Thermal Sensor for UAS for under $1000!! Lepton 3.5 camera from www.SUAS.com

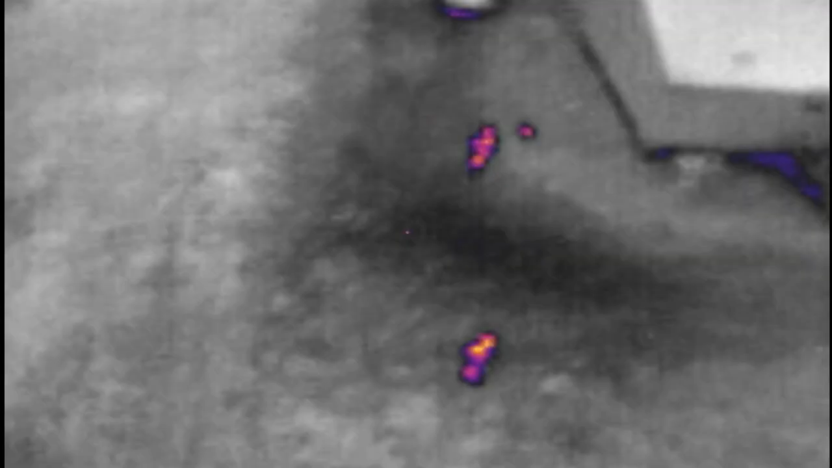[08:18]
is probably 60 feet off the ground this is a little bit lower and
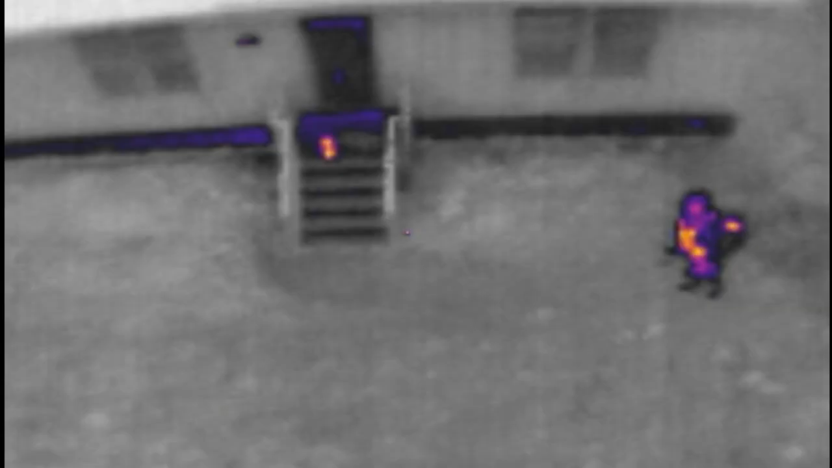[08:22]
you can see my little dog on the steps there and my son and I in the yard
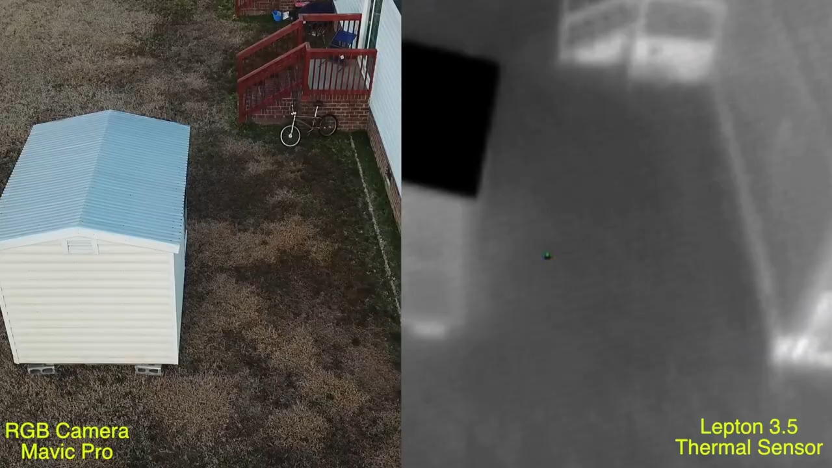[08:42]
showing how well you can see on the white hot palette and then we move on some more footage of my little dog little
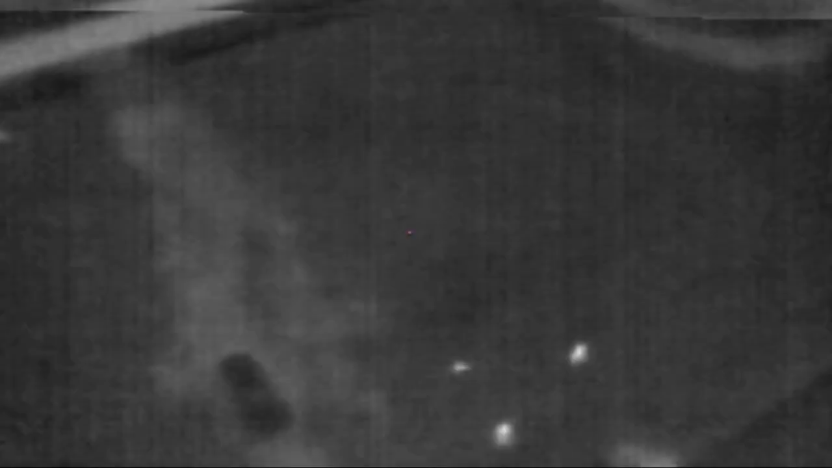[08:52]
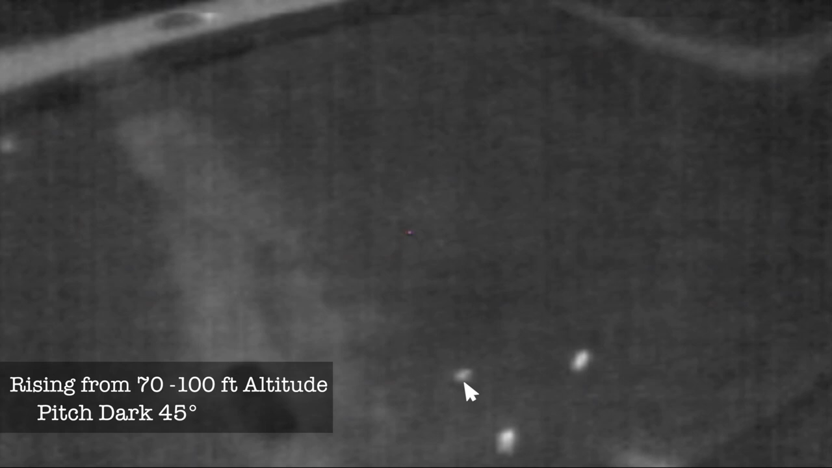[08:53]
cursors that that's my little chihuahua on the yard this is about 70 feet up and I think I rise to about a hundred feet here just to show you how well the contrast is again you can see the nine Hertz
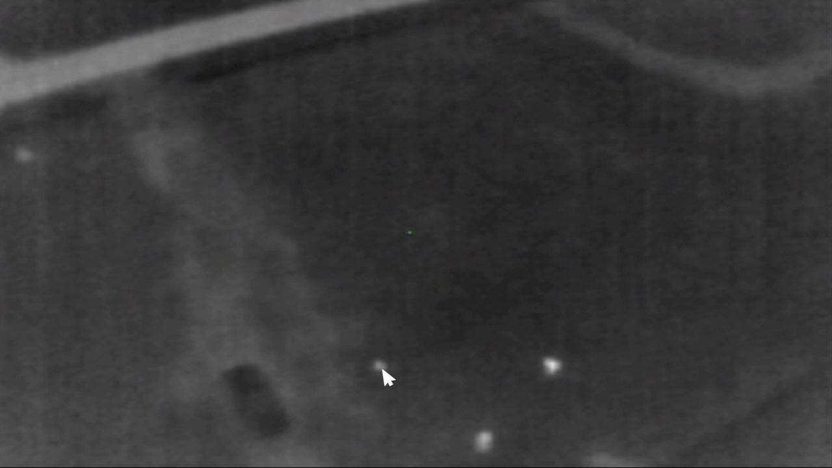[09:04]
kind of pausing but still you can see there's definitely something moving
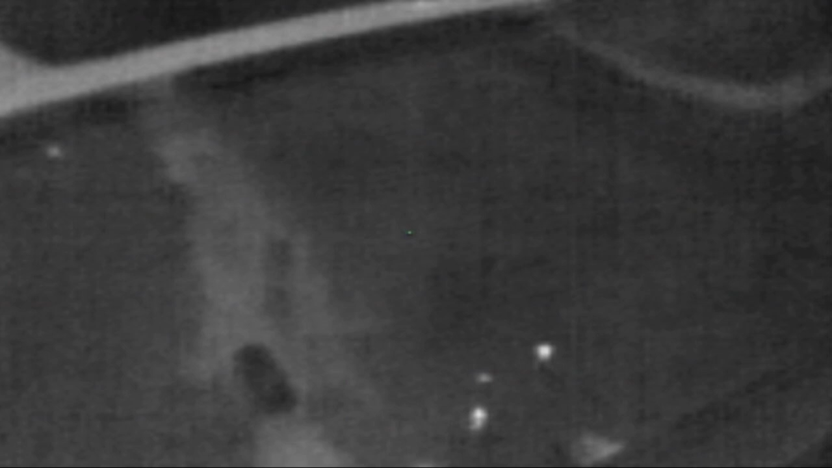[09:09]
again this is an open field it's not like it's under you know canopies of trees this is my dog going
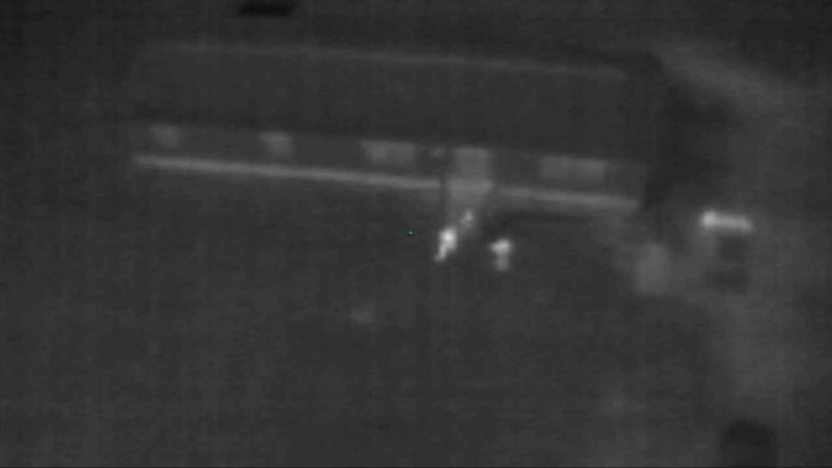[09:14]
back on the steps with my son going back
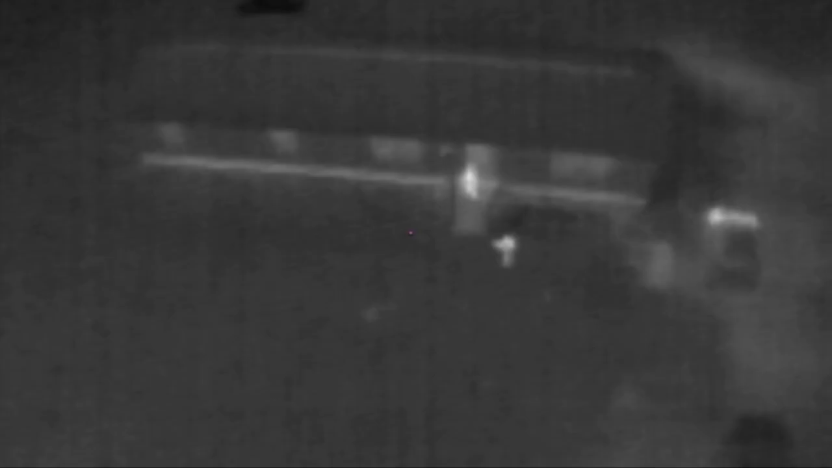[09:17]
in the house and then a couple
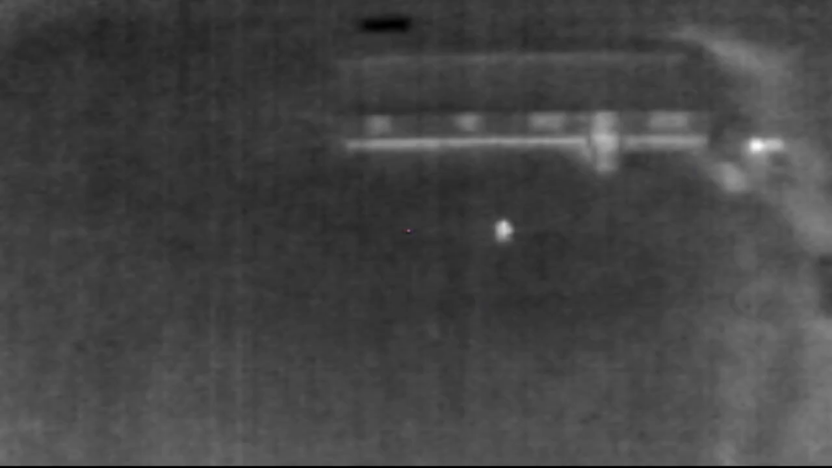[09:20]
of shots I just got this is a hundred feet altitude it's pitch black outside it's
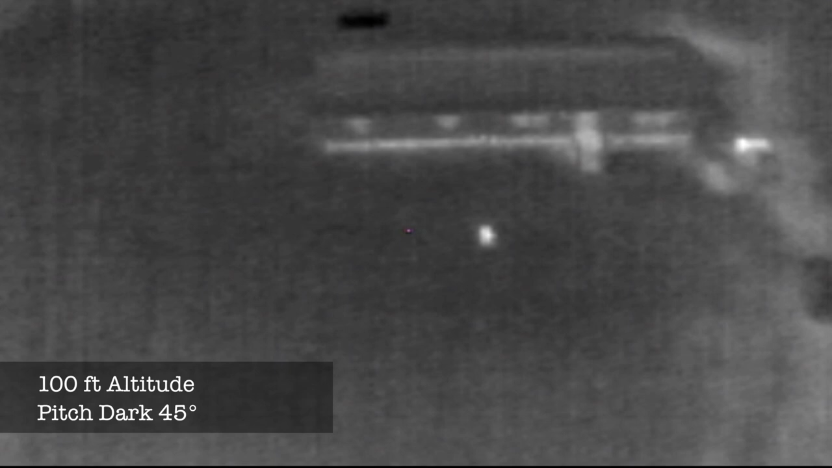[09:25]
about 45 degrees and a little white blob is me and
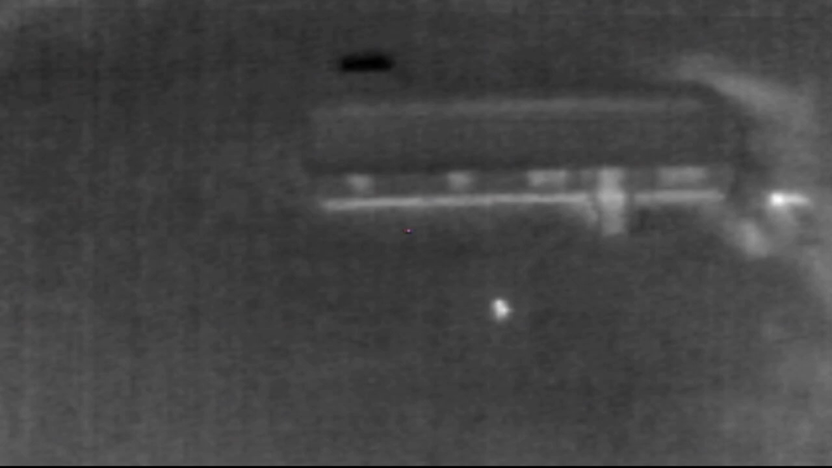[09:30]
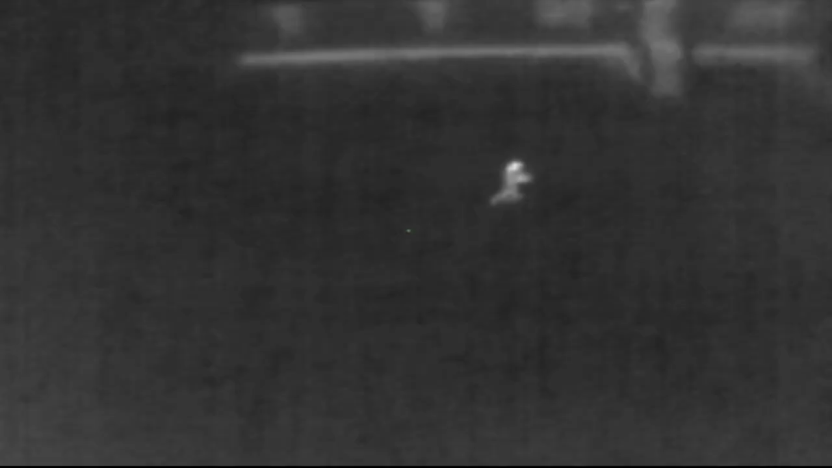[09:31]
then this is about 75 feet in the same circumstances 45
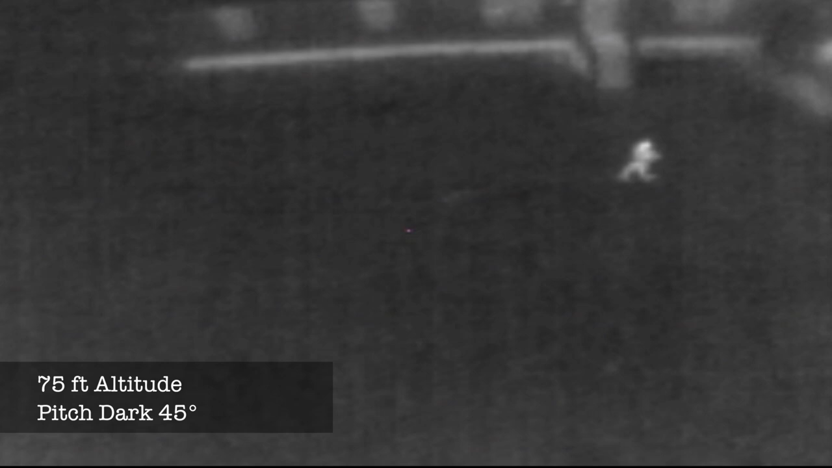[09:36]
degree weather pitch black and then this is
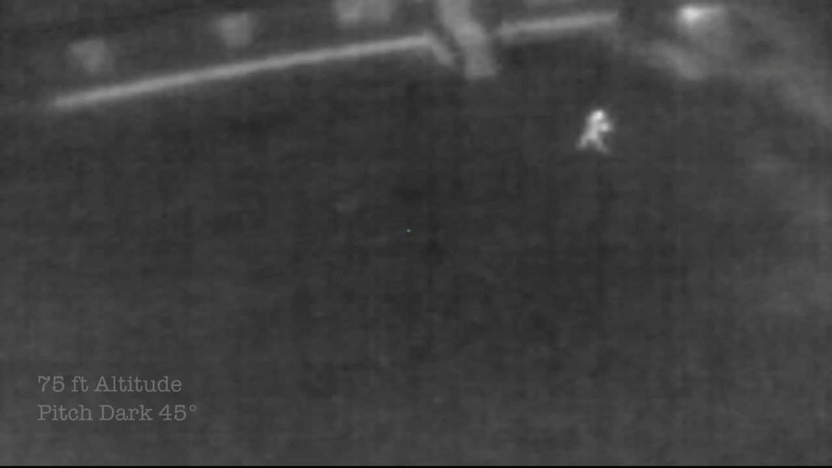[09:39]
about 25 feet or
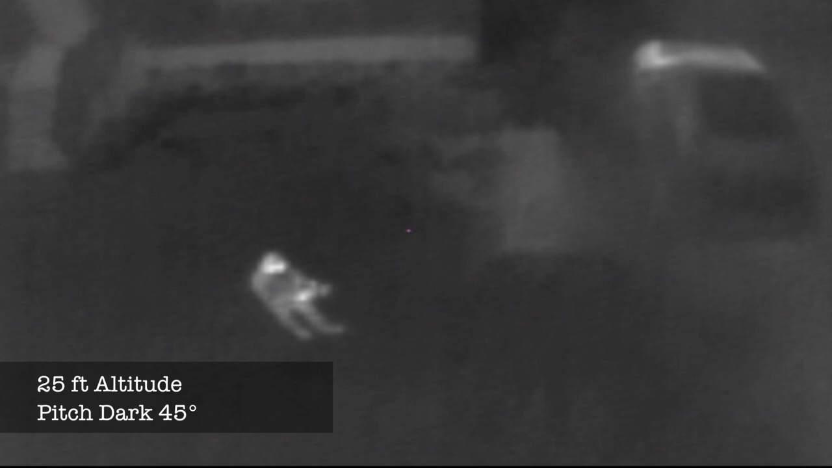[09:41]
so me walking to my car and back so there you can see pretty much how
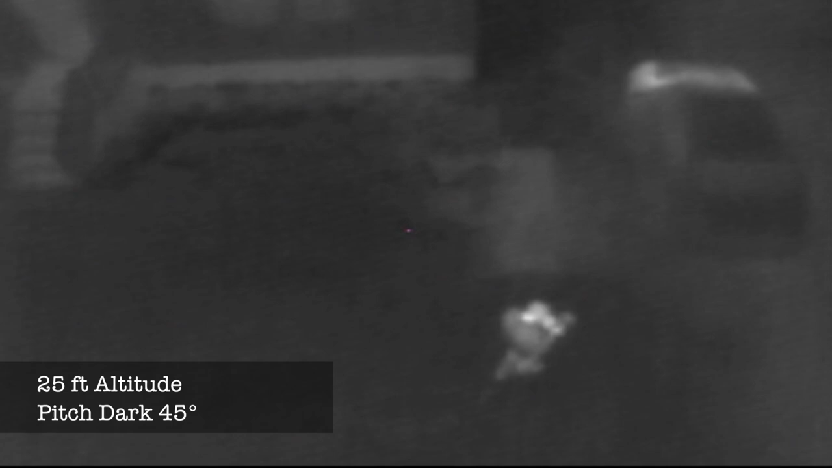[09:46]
well it picks up and for what circumstances you could use it for okay